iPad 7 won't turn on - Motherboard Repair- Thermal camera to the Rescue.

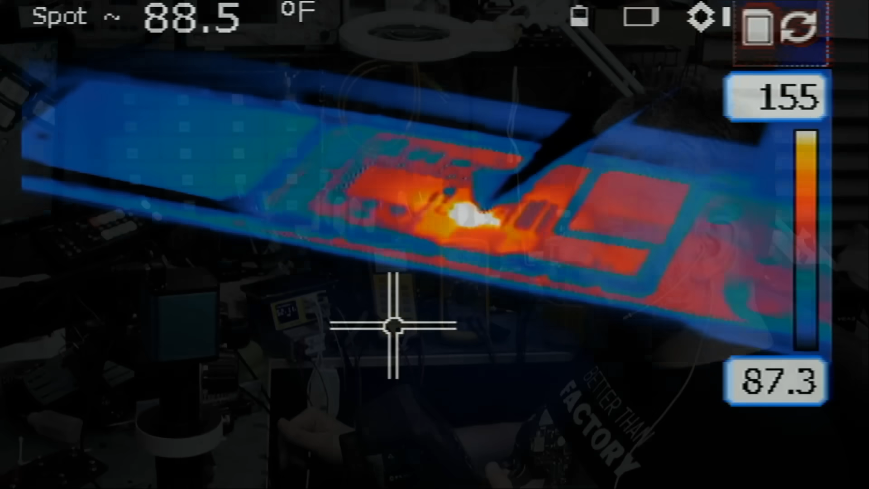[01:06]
On screen: spot 88.5°F
Okay, so I see something hot at this inductor here.
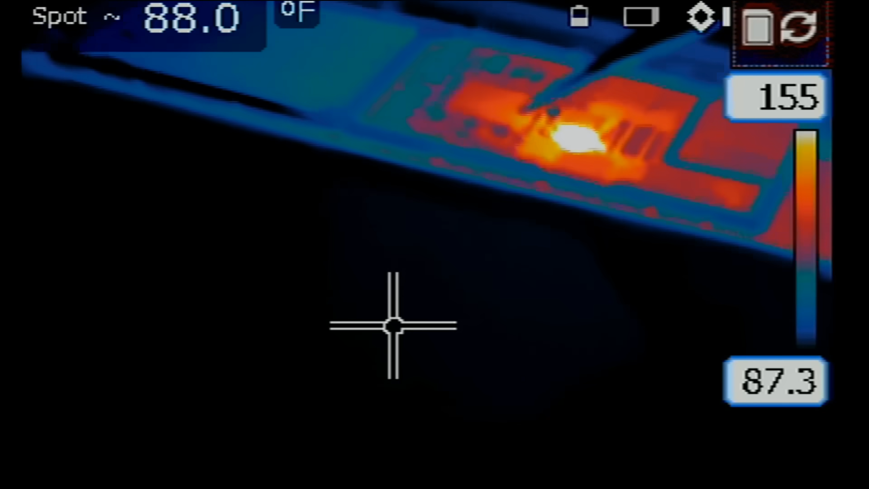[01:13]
On screen: spot 88.0°F
Let's go under the microscope.
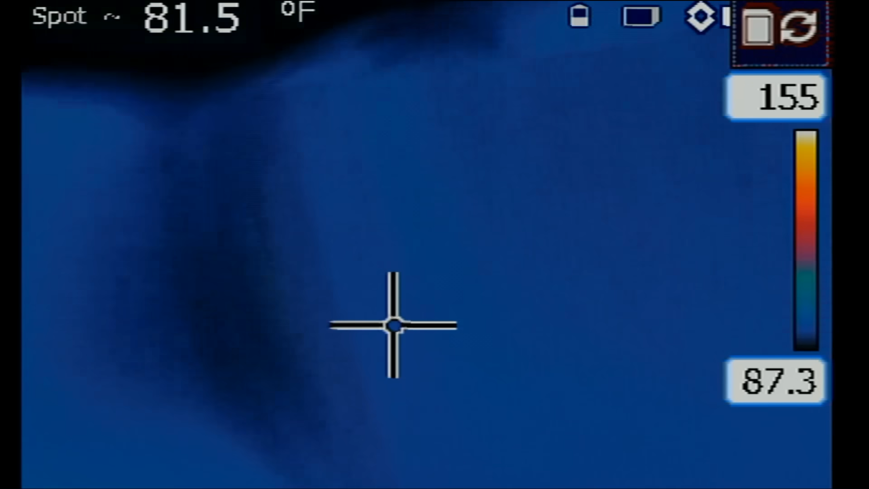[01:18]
On screen: spot 81.5°F
Okay, I see something hot right over here.
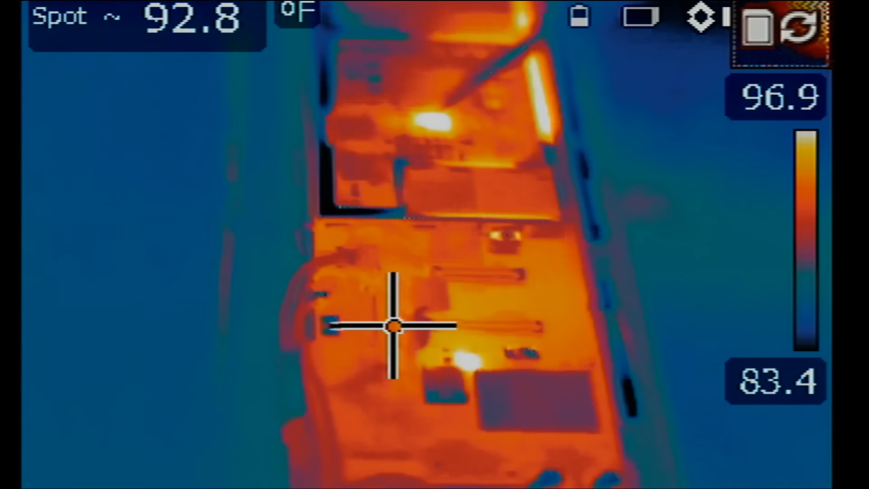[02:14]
On screen: spot 92.8°F
Oh, look at this. We have something on the bottom that is lighting up as soon as we inject voltage at the coil, which is right here.
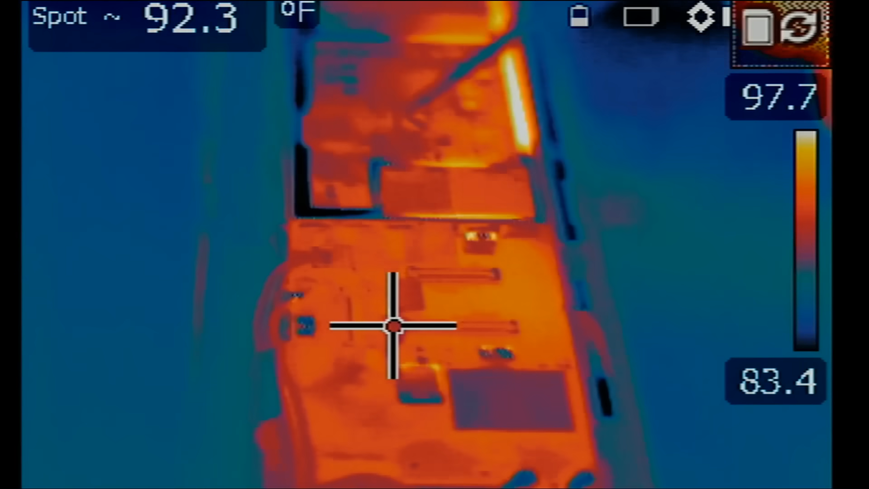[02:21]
On screen: spot 92.3°F
Look at this. See it? See it? Right over here.
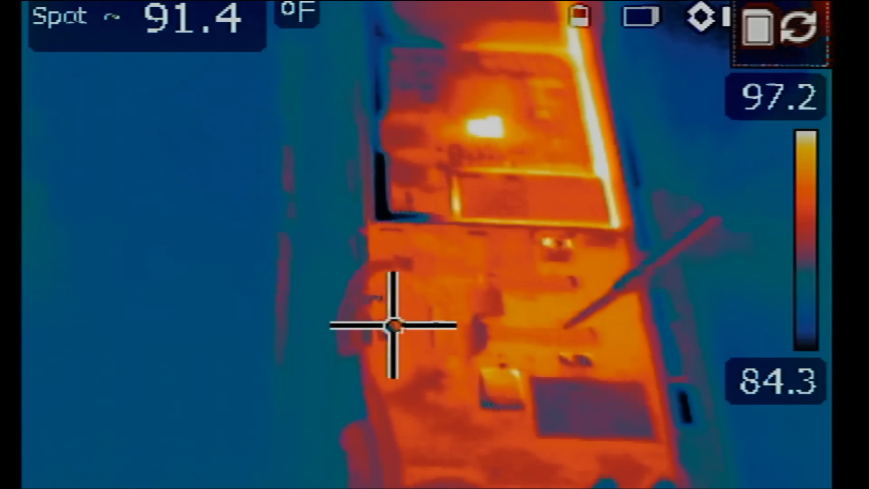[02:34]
On screen: spot 91.4°F
Right over here. The Wi-Fi chip is right over here.